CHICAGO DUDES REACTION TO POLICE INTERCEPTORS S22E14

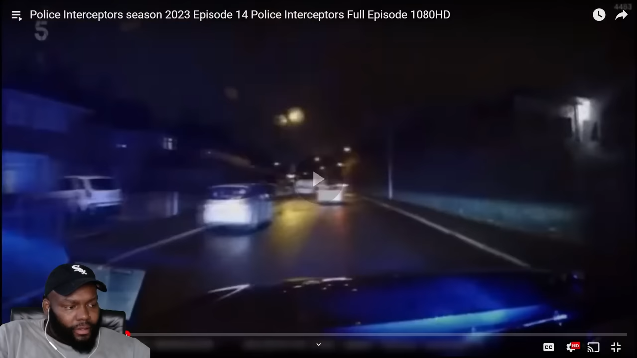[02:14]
Through narrow streets on the. And that's fine, man.
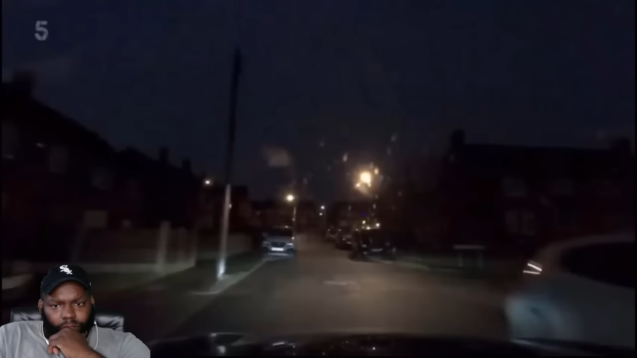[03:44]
To avoid spooking the driver, a fleet of plain cars are searching for the Audi. There it is. Oh, I see it. But there you go.
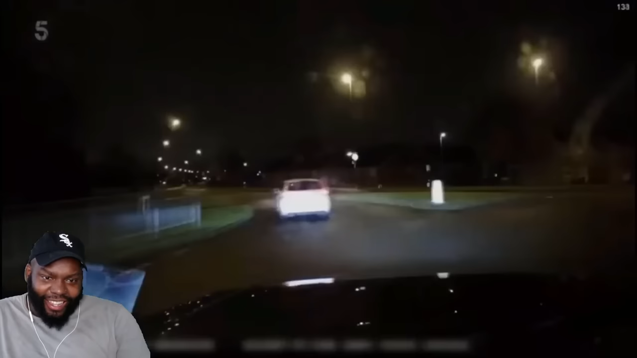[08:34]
As the lead car attempts to move in front for a box,
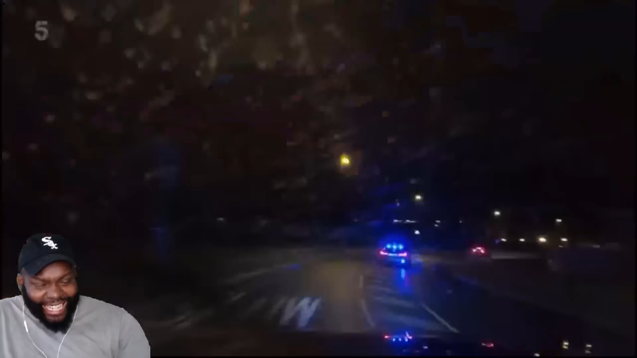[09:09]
The zoom-ins are crazy. Shake the convoy of interceptors.
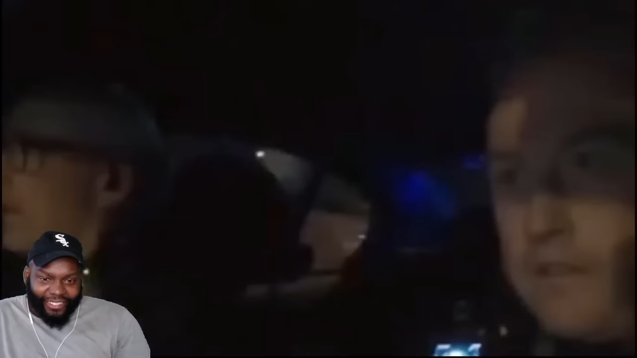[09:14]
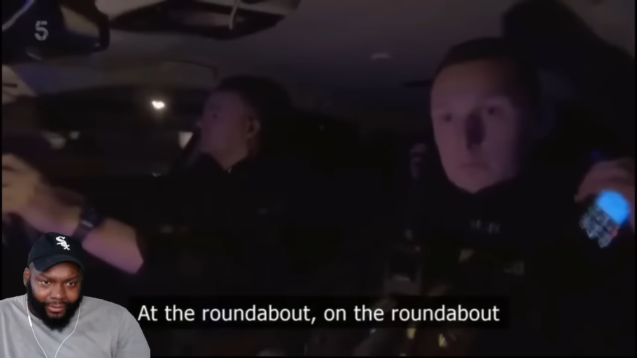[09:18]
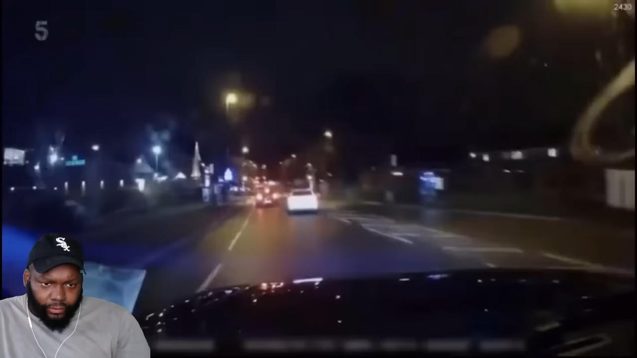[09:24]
Back with the lead car, there's a Stinger straight ahead. Is this not crazy to y'all? Like, the view out of an SUV? It's even higher, right? Like, we used to watching, like, street level. Like, it's, like, up and above and things of that nature. Like, I feel weird. Swerving to avoid the Stinger and nearly causing a head-on crash. The interceptors need to get the dangerous driver off the road fast.
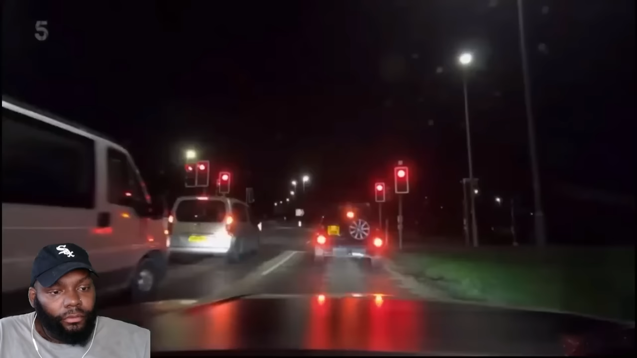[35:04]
number 64. No view of occupants when it passed me, Keith.